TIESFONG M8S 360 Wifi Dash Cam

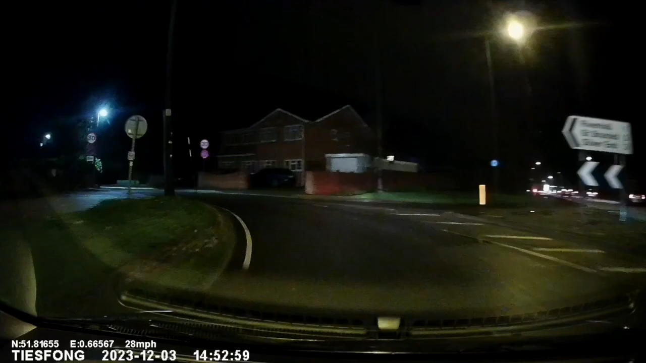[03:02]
The side lenses have infrared night vision which is typically what you find on your typical video doorbell. This is still good quality but not as good as the front and rear. The viewing angle of the camera is 140 to 170 degrees.
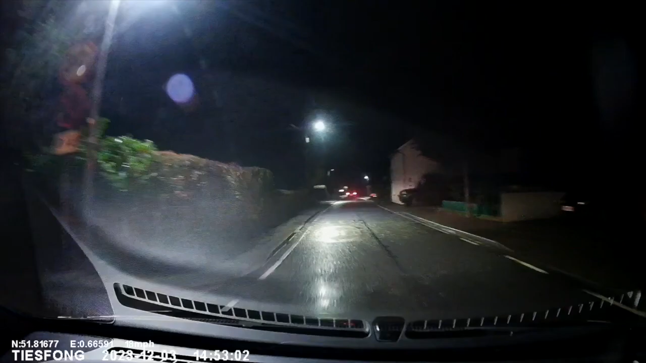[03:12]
It also has a radar sensor and parking mode built in. This means it will start recording when moving objects are detected. This is useful for picking up if someone's going to bump into your car in a supermarket and means it will pick it up beforehand.
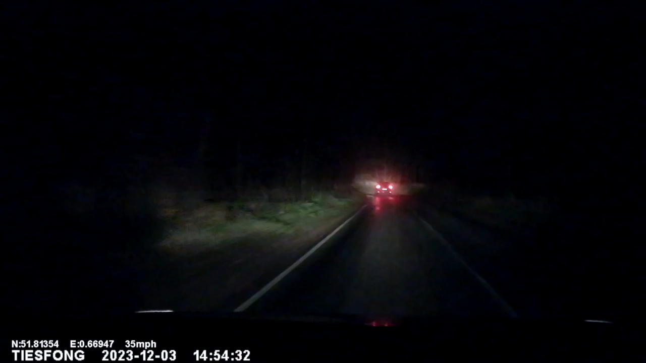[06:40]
This means it records three minutes of video and then starts recording another three minutes of video. This is great for keeping the file sizes reasonably small. And when it runs out of space it'll start wiping over the oldest video.
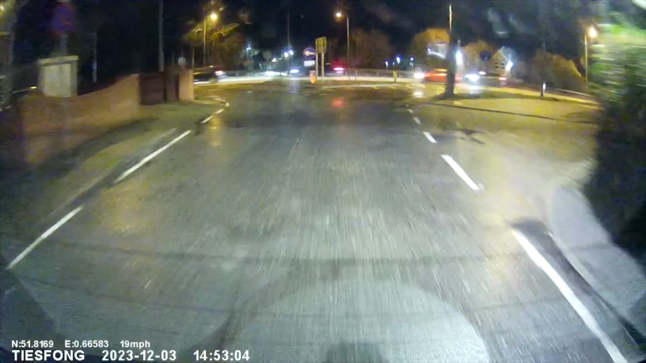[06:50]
Now depending on your lens each three minute set of video is between 125 and 190 megabytes. This means that included memory card has tons of space. That little screen on the device can show you a live view of all four lenses if you want to. You can also cycle through the different views as well. Now personally on dashcams I actually find these screens pretty distracting and so you can just have it switched off.
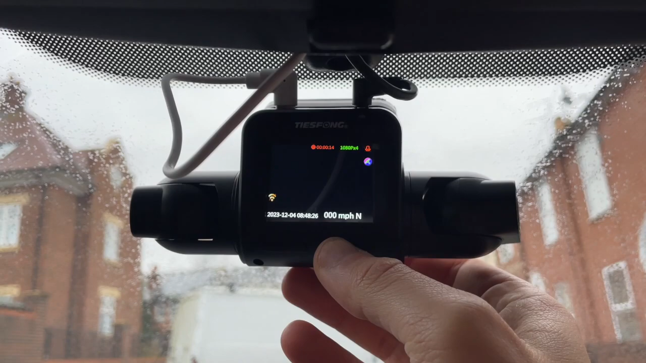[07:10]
This is what I've done most of the time when I haven't been testing out that little screen just because I find it much less distracting when I'm driving. Of course this is personal preference but this is a feature I look for in dashcams.
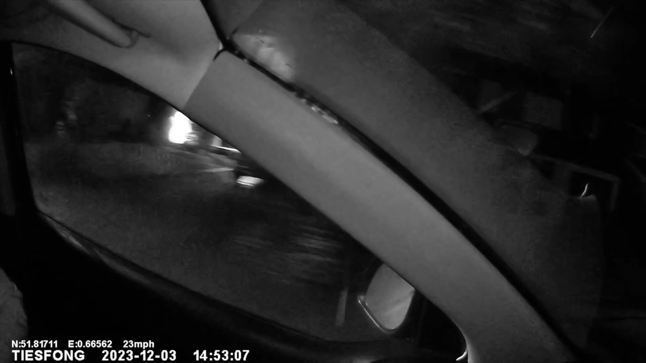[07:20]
So what is the video quality like from this? Hopefully as you can see day and night video quality is really good.